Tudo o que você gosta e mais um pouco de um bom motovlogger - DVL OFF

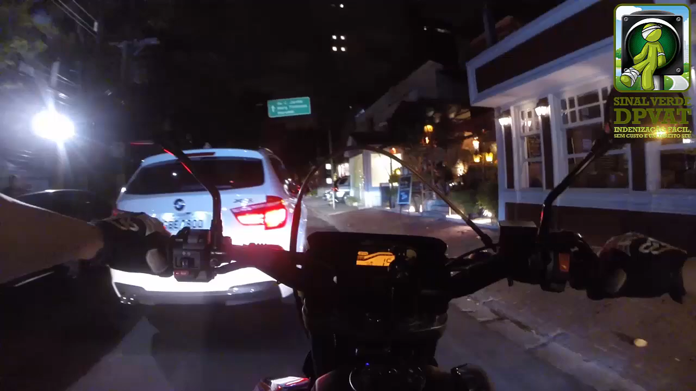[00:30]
Mas era claro que ia acontecer isso, né irmão? Era óbvio!
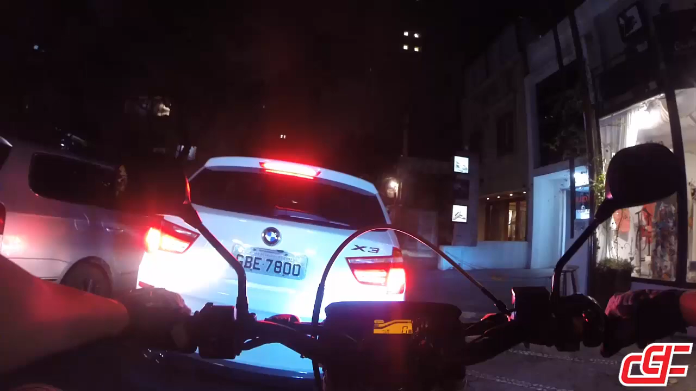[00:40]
Era óbvio que eu vinha de São Bernardo do Campo foder a sua vida! E é legal porque ele ganhou o quê? Meio segundo? Porra nenhuma! E o pedestre? Você gostou do pedestre? Caralho!
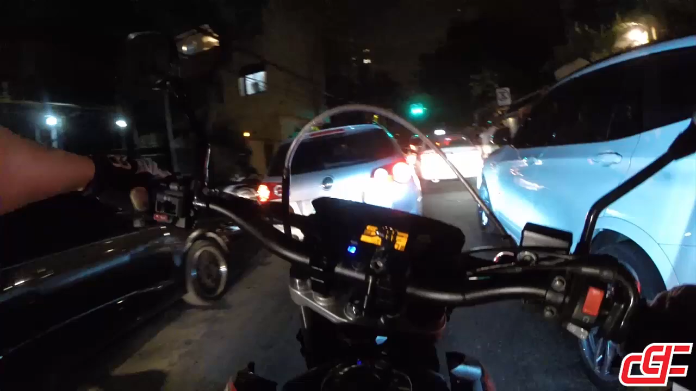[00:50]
Você finge que eu não vim? Eu finge que eu também não te vi? Hoje eu não fui o pedestre! Jogou? Jogou? Ele jogou pro senhor de você? Era óbvio que ele ia fazer isso! Vem de São Bernardo do Campo foder aqui! Vem de longe foder! Fazer sexo no trânsito! Cuidado, cuidado, cuidado!